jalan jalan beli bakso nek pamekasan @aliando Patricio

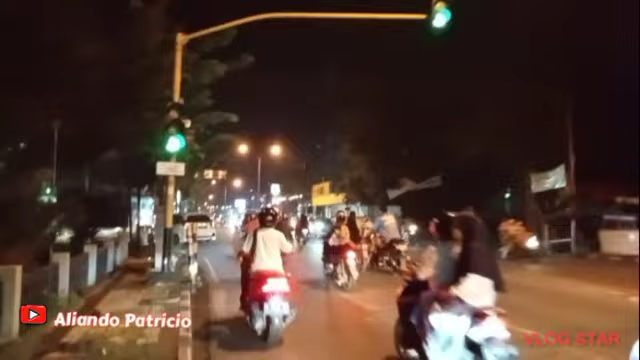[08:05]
Guys, bar traweh rame nih kok, rame.
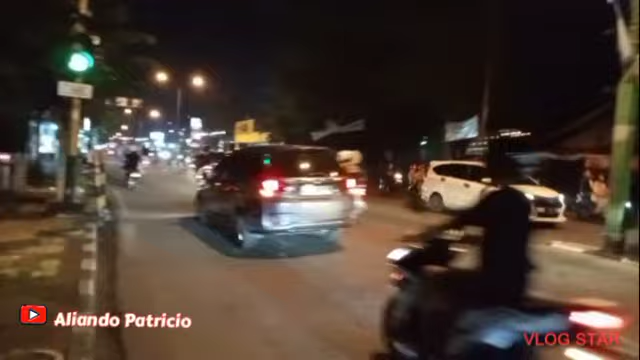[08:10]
Orang ngerti lampu merah diterjang dan, weh, bodoh orang gak helm.
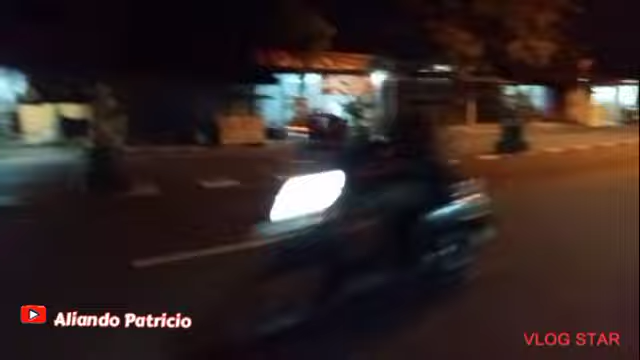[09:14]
Oke, suasana sore bar traweh ning Pamekasan nih, guys. Dalane rame, guys. Bar udan sore. Ketawan udan terus meng.